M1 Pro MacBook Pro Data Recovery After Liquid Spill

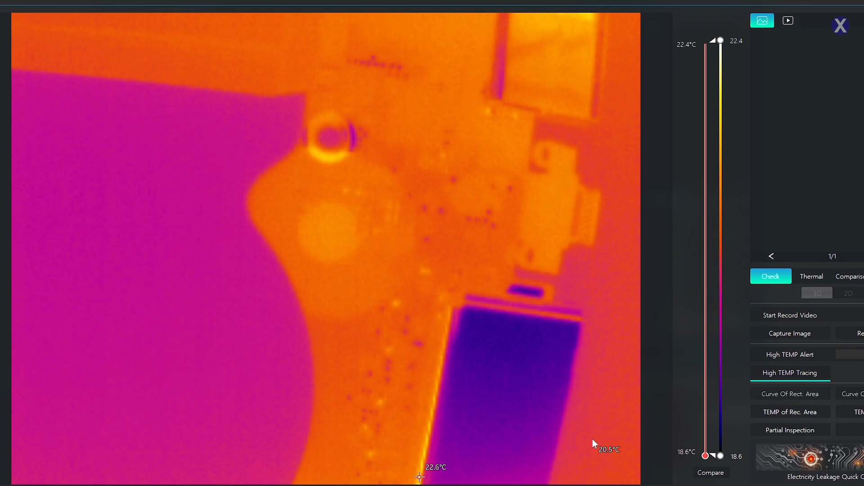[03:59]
On screen: scale top 22.4°C, scale bottom 18.6°C
We'll go right into the port area. Let's see. Port actually looks really healthy.
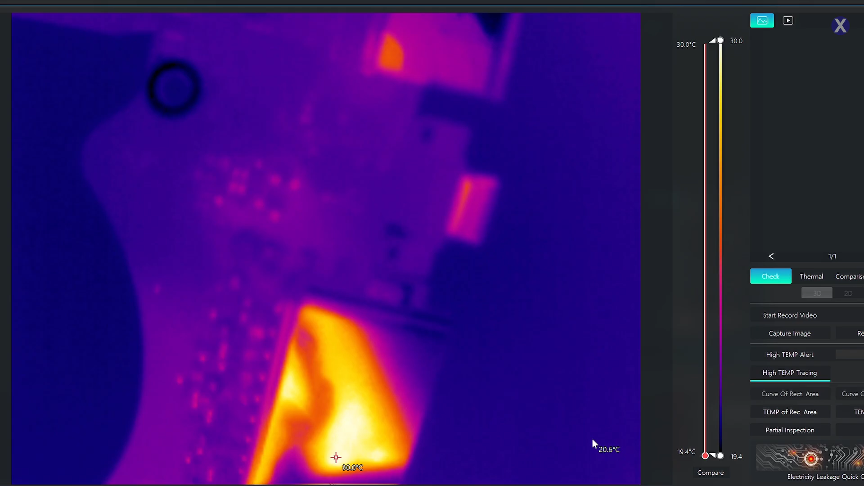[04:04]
On screen: scale top 30.0°C, scale bottom 19.4°C
Nothing obvious there, otherwise I'm going to show you guys, but keep an eye on this chip, big one, if you guys can see it. Yeah, you'll see. Hopefully, it should light up when we plug it in, probably indicating that it's fine.
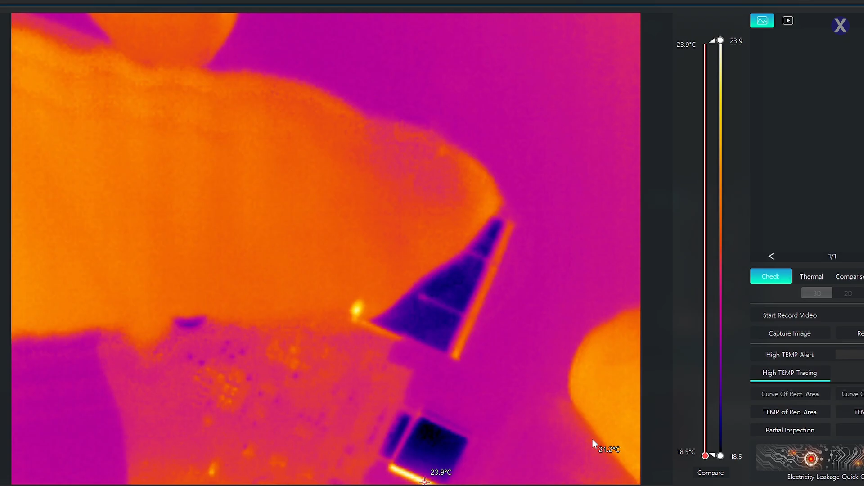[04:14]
On screen: scale top 23.9°C, scale bottom 18.5°C
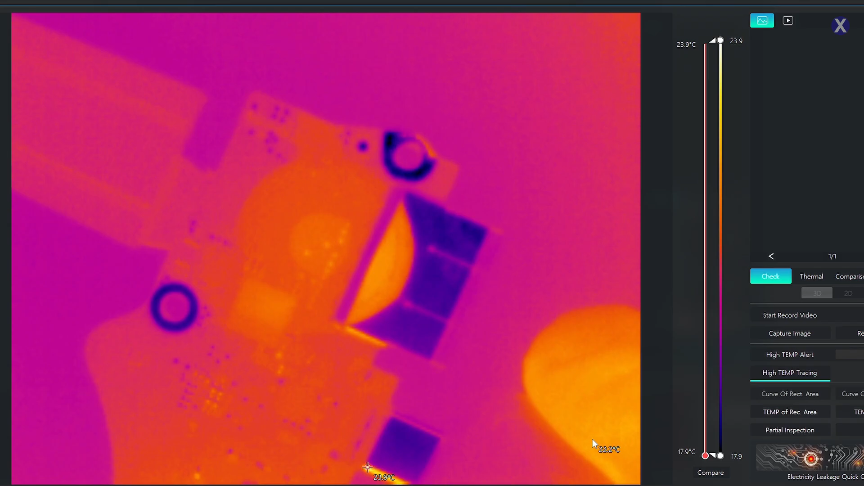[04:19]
On screen: scale top 23.9°C, scale bottom 17.9°C
Yeah, you see, it's getting a little bit warm by itself. It's a little bit orange there. Look at this one.
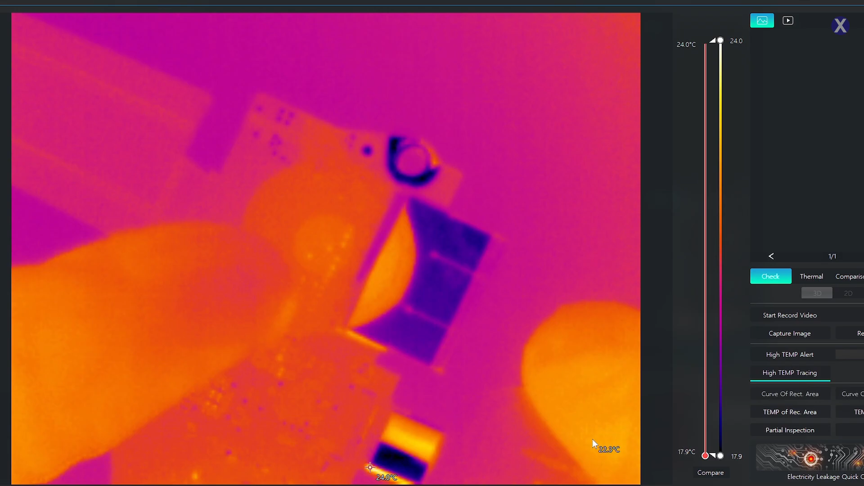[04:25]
On screen: scale top 24.0°C, scale bottom 17.9°C
See anything crazy? Anything screaming?
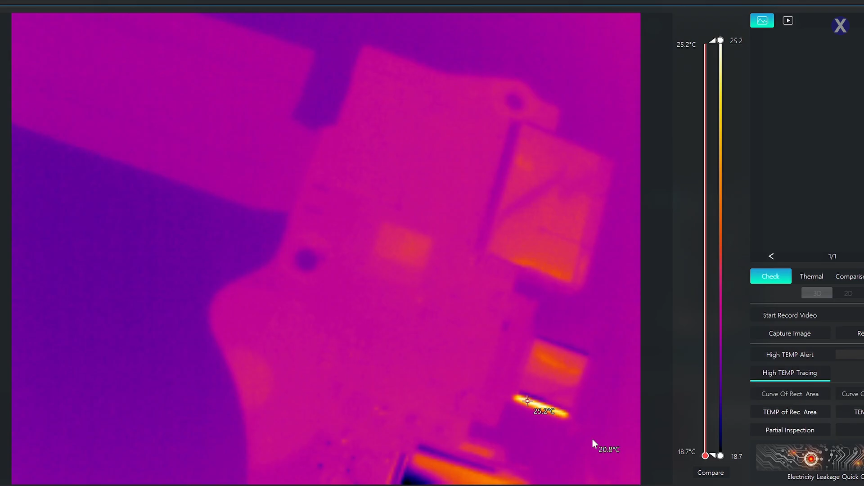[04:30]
On screen: scale top 25.2°C, scale bottom 18.7°C
You see, it's a little bit orange on the top part. We're getting 5 volts above 0.31 amps.
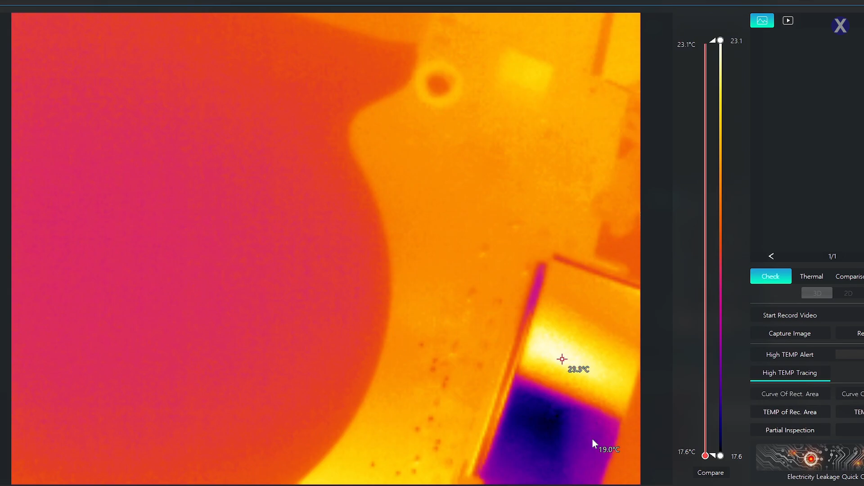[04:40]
See if we see anything anywhere else. We see an area over here.
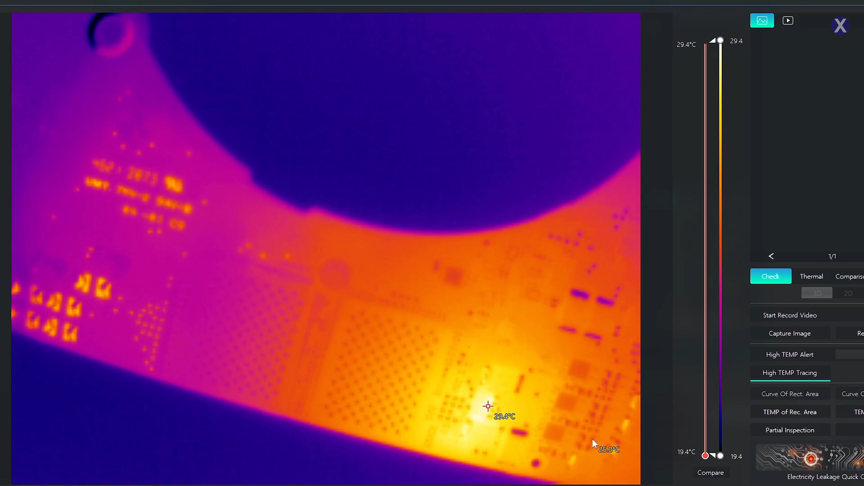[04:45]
On screen: scale top 29.4°C, scale bottom 19.4°C
That's getting, that looks like it's on the other side. Let's flip this over.
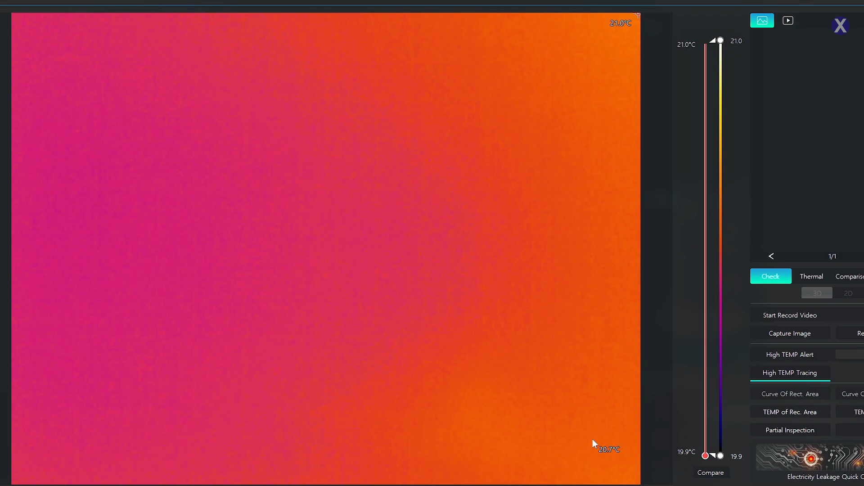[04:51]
On screen: scale top 21.0°C, scale bottom 19.9°C
Is that what, like an ISL? All right, so we do see if we flip it over, and maybe there's liquid there. I think I see some liquid damage, so let's go ahead, let's take a look at it.
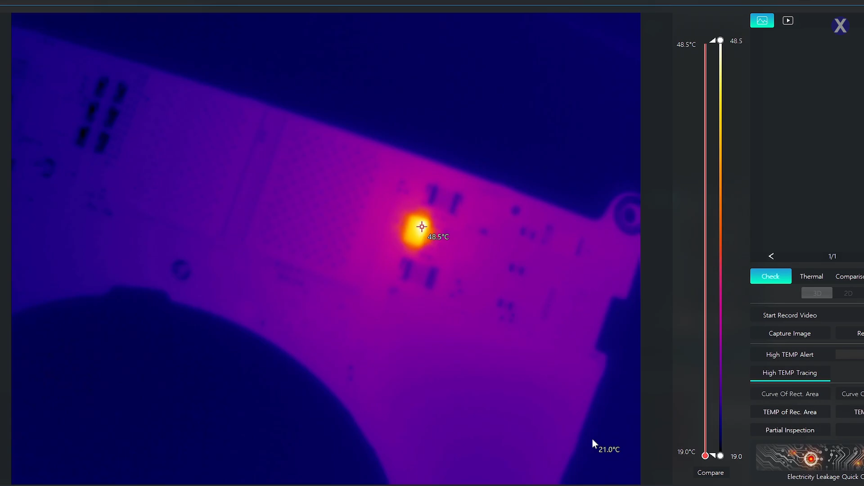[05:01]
On screen: spot 48.5°C, scale top 48.5°C, scale bottom 19.0°C
Let's scan anything else. Let me just see, make sure. Somewhere. Sometimes you can see other things, too. Yeah, so it looks like we do see that this is lighting up.
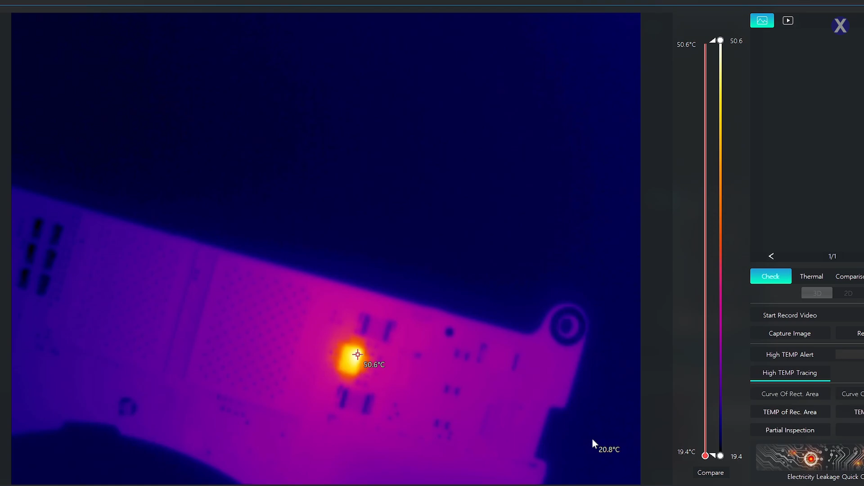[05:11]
On screen: spot 50.6°C, scale top 50.6°C, scale bottom 19.4°C
It's a pretty big area. Let's go ahead and let's go under the microscope, because actually, I think I saw a little bit there, just a little bit of blue, just slight.
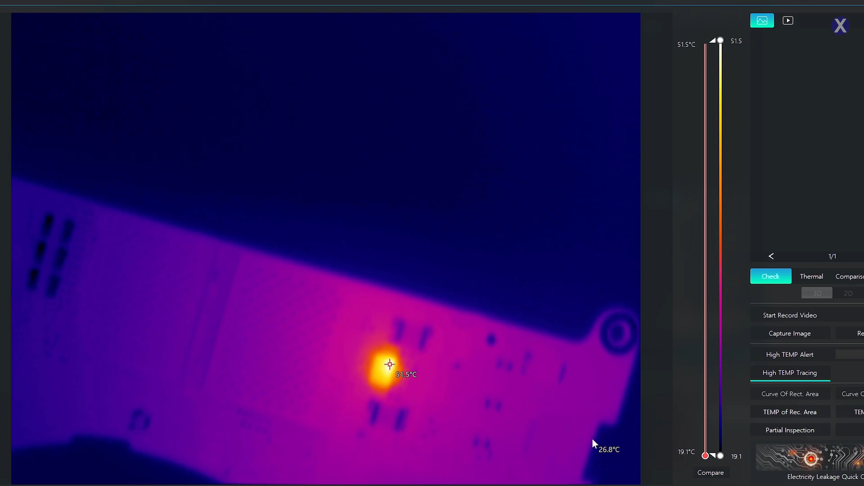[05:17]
On screen: scale top 51.5°C, scale bottom 19.1°C
That's why we have a microscope to take a look. So let's go there right now. Let's take a look.